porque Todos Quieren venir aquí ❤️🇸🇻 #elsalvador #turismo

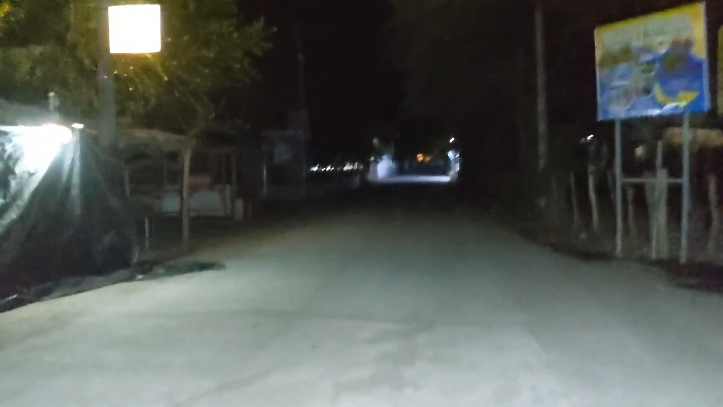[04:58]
pero ustedes van a estar viendo en otro video porque ahorita de noche no se puede y aquí pues como pueden observar hay callejones también en el cual aquí en este callejón está
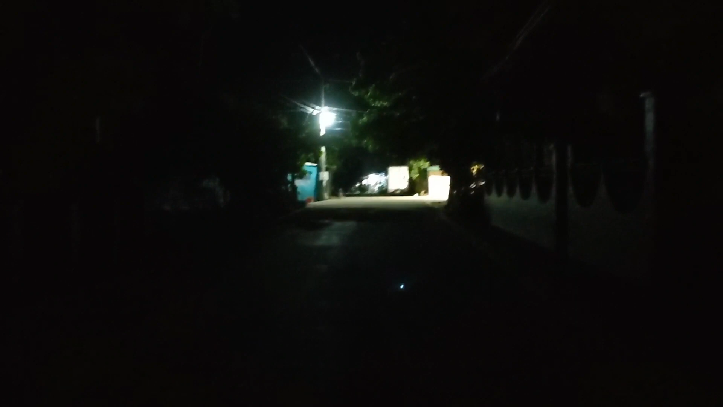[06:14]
ya para llegar al último tramo sobre la calle restaurada de Garita Palmera una calle que hace un par de semanas la aperturaron aquí pues todavía está un poco oscuro nos estamos apoyando con una lucecita como ya les había dicho en el video